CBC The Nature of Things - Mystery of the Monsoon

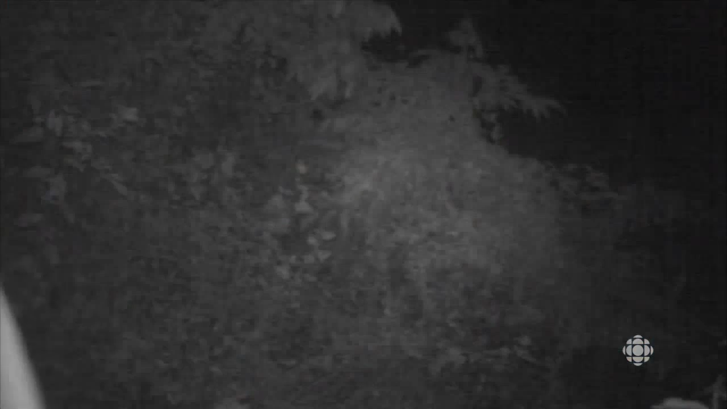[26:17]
Utam Saikia has camera traps set up along the migratory
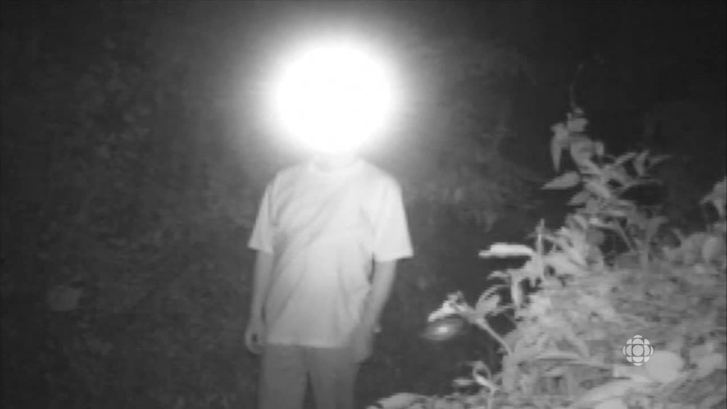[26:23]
route to track the movement of the animals and of the poachers.
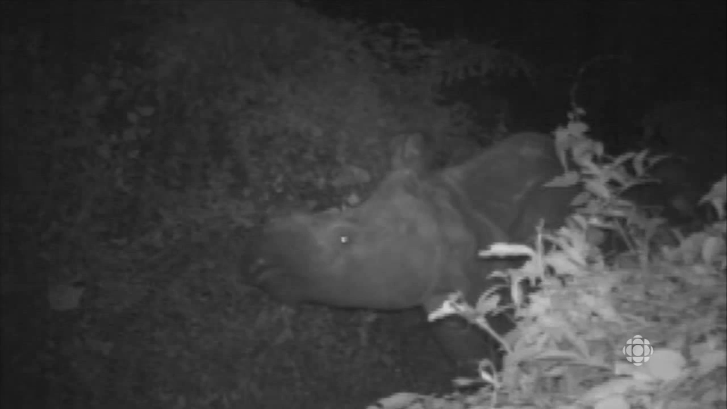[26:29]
In Kaziranga, poachers aren't the only ones who shoot to kill.